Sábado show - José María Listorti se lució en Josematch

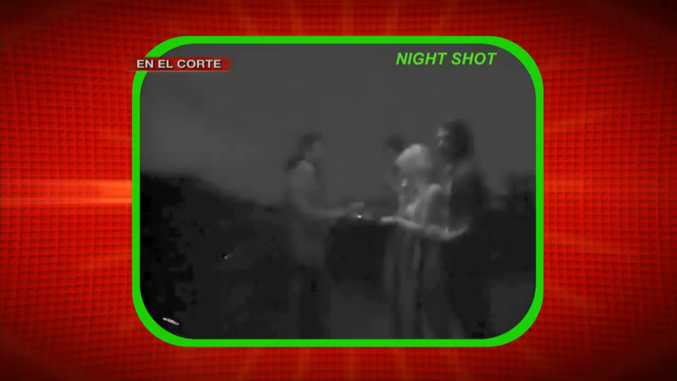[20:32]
A ver, Peter, no se ve nada, ¿eh? Sí, sí, sí, sí. A ver, para, ¿quién es Peter y quién es Viviana? Me doy cuenta enseguida. Por la barba. Por la barba me doy cuenta enseguida.